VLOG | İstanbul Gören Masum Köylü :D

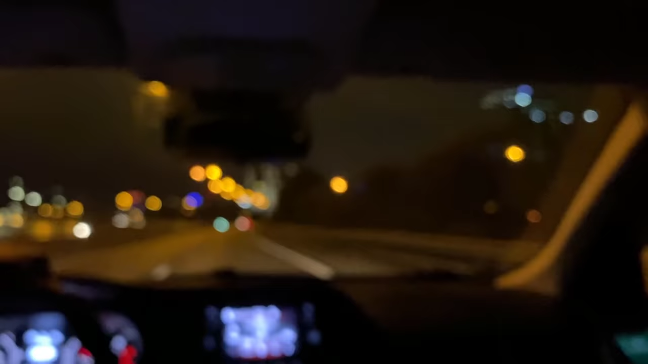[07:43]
Cami! Bahçe Üniversitesi. Cami! Oy, Beşiktaş'ın ama hoşuma gitti.
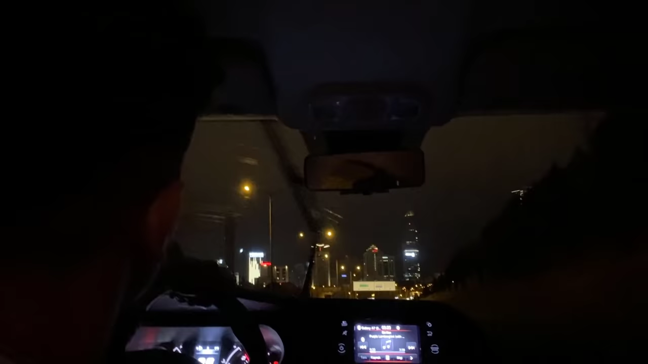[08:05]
Allianz Arena Park, Bayern Münih buraya taşım. Tamam her yeri çekmek istiyorum, her yeri.
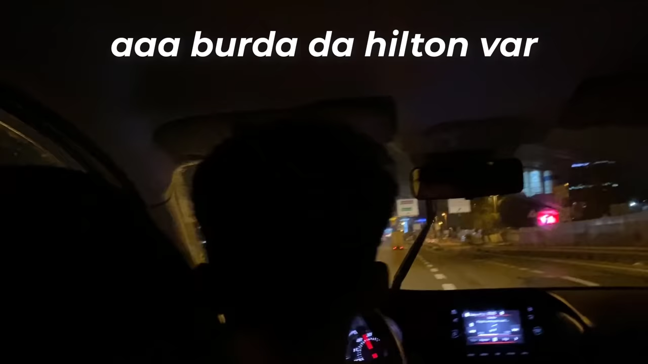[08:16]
Ha burada da Hilton var, bizden çalmışlar, Malatya'dan çalmışlar.